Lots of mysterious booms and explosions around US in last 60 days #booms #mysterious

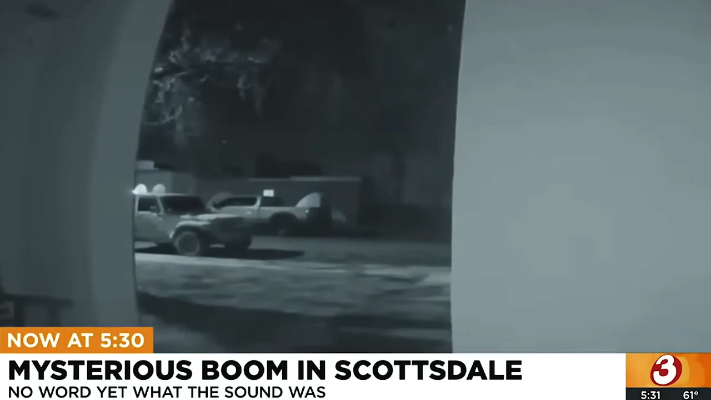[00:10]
a number of home security cameras captured the big boom that rocked several Scottsdale neighborhoods over the weekend serious noise stunned New Jersey residents last week tonight we're hearing what it sounded like